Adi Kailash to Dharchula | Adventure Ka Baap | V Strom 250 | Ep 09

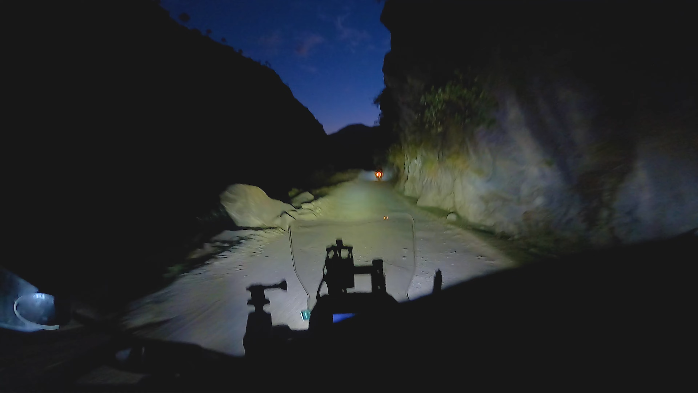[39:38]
आउल देखिए कैमरा में कैप्चर हुई पता नहीं, व्हाइट कलर की बड़ी वाली आउल टॉक दिख गई, आउल दिख गई, इतना तो कभी कभी जिम गवर्नमेंट में नहीं दिखता, देख रहे हो रस्ते यार,
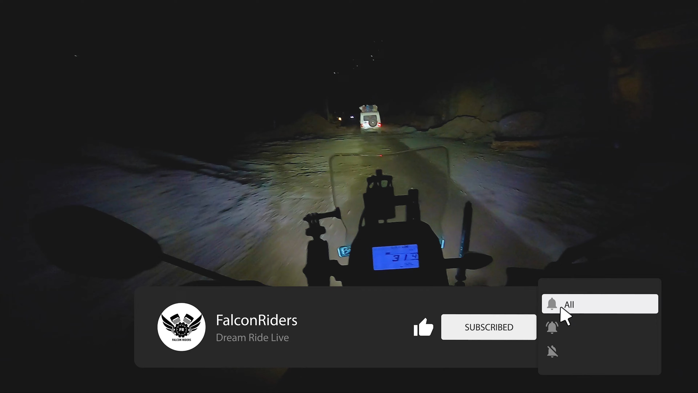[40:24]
टूटी पड़ी है पूरी, कुछ पता नहीं क्या बन। 6:15 हो गए
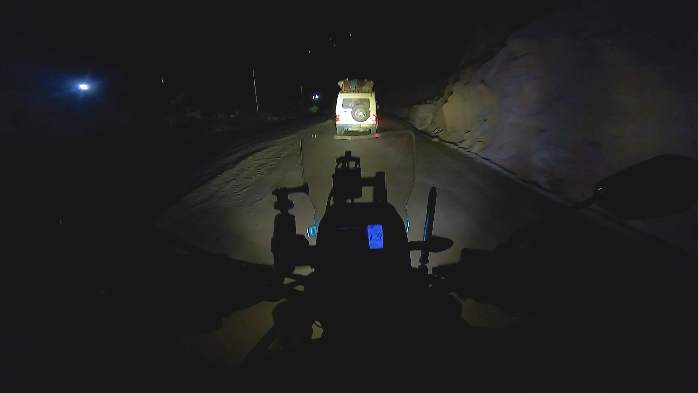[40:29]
और अभी भी पता नहीं कितना बचा है, 10 बचा है, 15 बचा है।
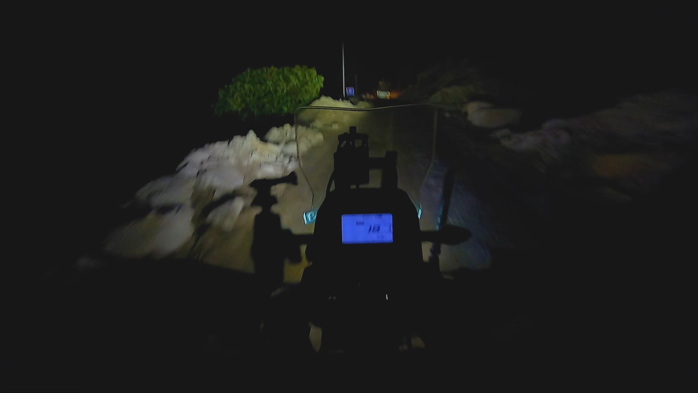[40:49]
फाइनली नगर पालिका परिषद धारचूला आपका हार्दिक स्वागत करता है।
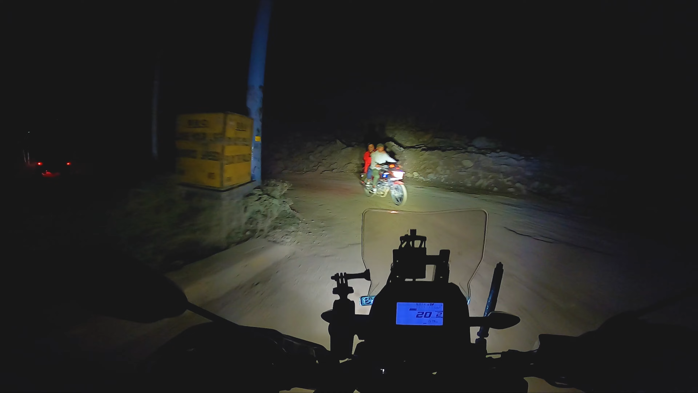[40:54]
फाइनली द्वारका कह रहा हूँ, धारचूला में प्रवेश कर लिया है। अब धारचूला में कहाँ जाना है ये पता नहीं। अभी 6:30 बजे आए हम, 4 घंटे में धारचूला।
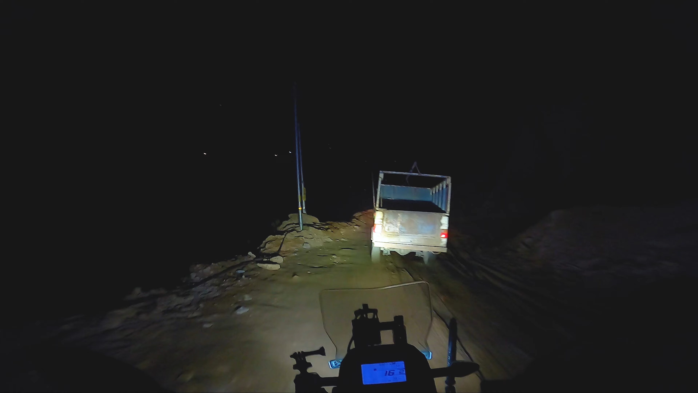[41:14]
तो धारचूला अभी एंटर किया है, मेन मार्केट और जो मेन जगह है वो थोड़ा आगे होगा, पर एक सेटिस्फेक्शन हो जाता है कि हाँ भाई धारचूला पहुंच गए। ना करते हुए भी हमें रात को चलाना ही पड़ गया खराब रास्तों में।